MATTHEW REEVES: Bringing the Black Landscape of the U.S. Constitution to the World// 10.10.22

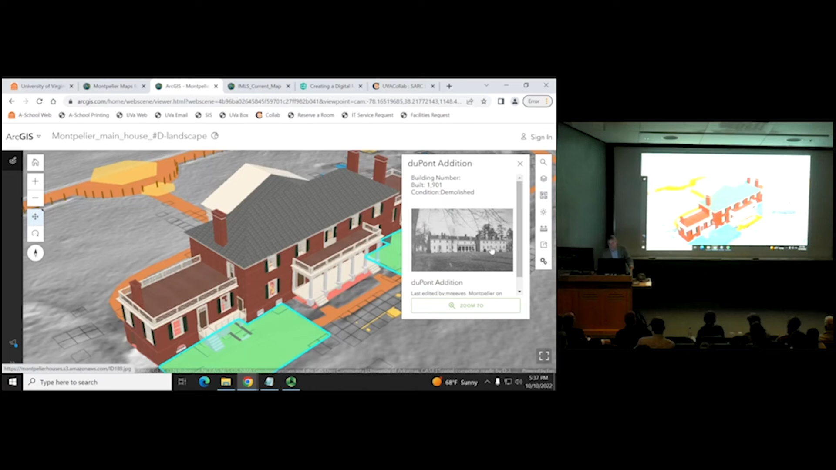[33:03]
and we needed to do this for two reasons one was with the restoration of the house there were no records of what trim was in various parts of the house so when you you know when we started taking off the wings what the architectural historians discovered is the windows that were in the back of the house in the madison era got moved to these dupont the back of the dupont wings in 1901 1902
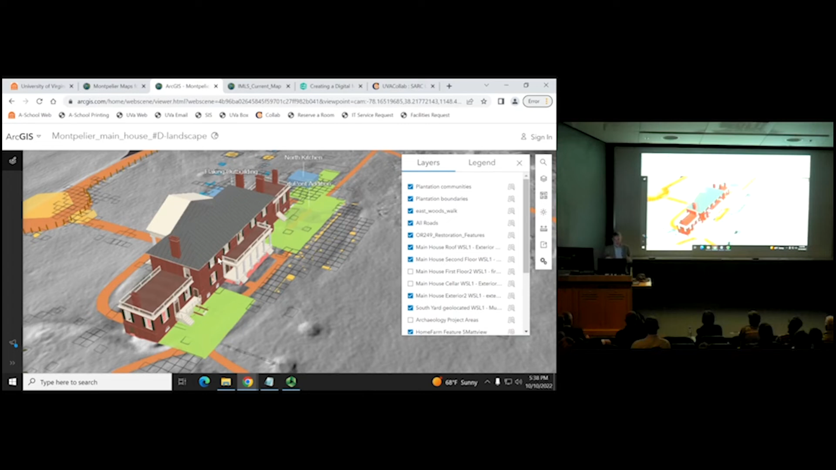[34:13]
all you know like you're a bird flying over the landscape so how we decided to organize the model
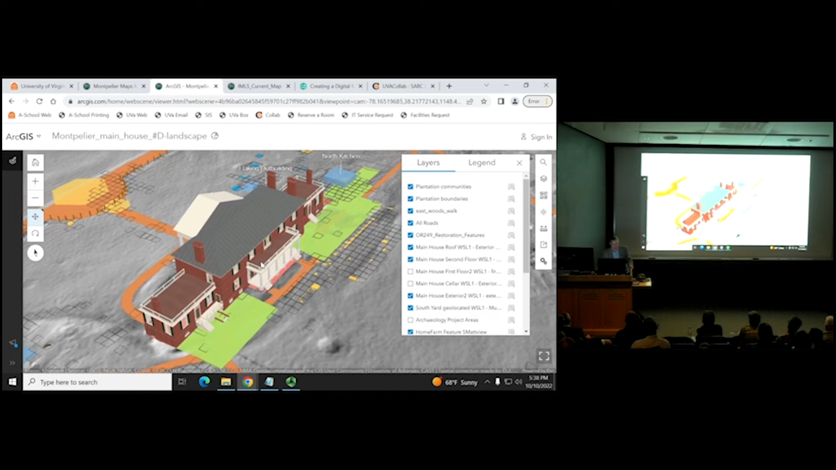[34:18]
was in layers so in order to look into the main house if you try to go
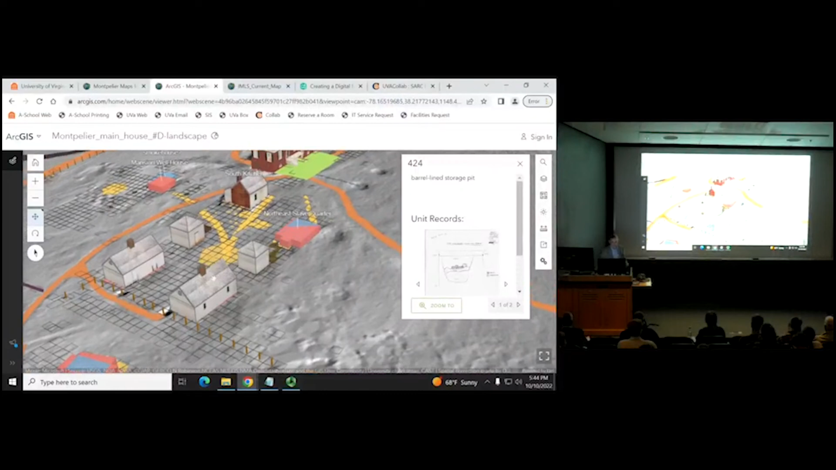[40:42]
is a proof of concept that tessa developed for the south yard where she took photos that she took of these buildings the reconstructed
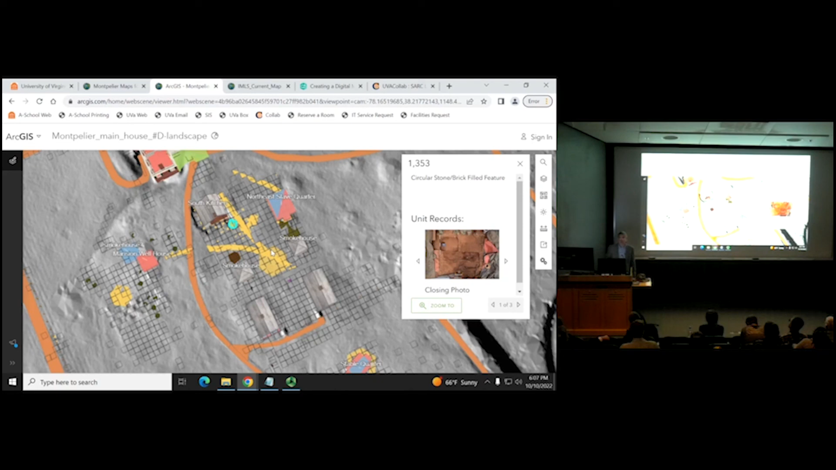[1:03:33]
that we're doing outreach to them and one way to do this is you know what we found is digitally because everybody's connected you can do a zoom meeting you can give access to this kind of maps before you know it was a um it was a what we might be able to do is send a um uh let me see there's a a layer on here